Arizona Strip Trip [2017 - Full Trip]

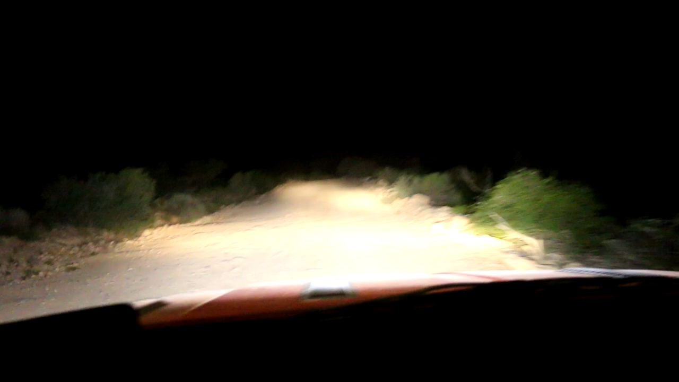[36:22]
We finally made it onto Route 242 and suddenly began a rapid climb.